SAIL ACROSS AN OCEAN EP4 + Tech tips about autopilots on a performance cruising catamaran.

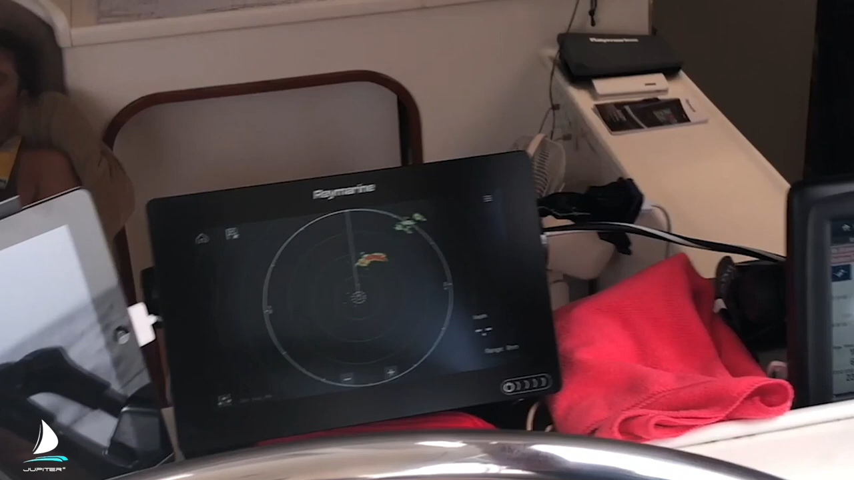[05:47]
So we were half a day into our passage when the brand new
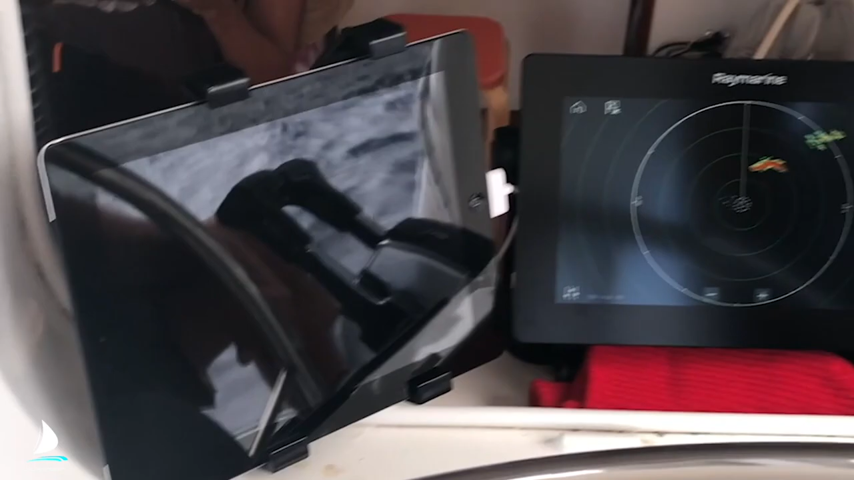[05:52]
Raymarine Axiom 9 chart plotter failed.
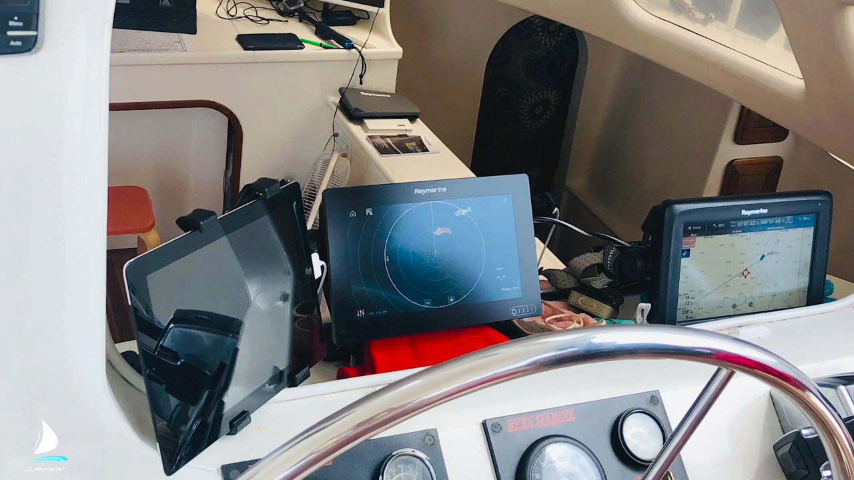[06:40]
It was only the touchscreen didn't work, but we could manipulate it through the iPad, so that was really lucky.